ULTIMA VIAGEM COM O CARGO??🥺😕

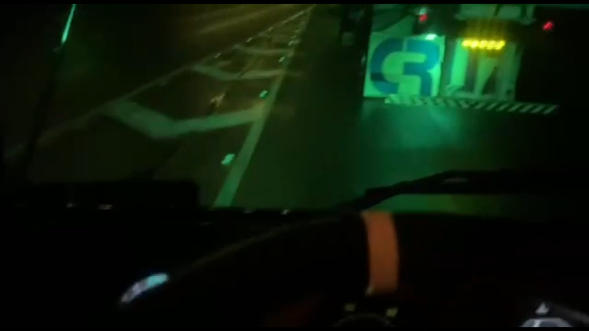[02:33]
Sai pra lá, motoqueiro. Sai pra lá que vai querer vacilerar, meu Deus. Eu lavei o caminhão só pra lavar mesmo, né? Porque ó, já tá chovendo. Você tá doido, moço. Bora, JS, arranha-céu. Bora acelerar novamente.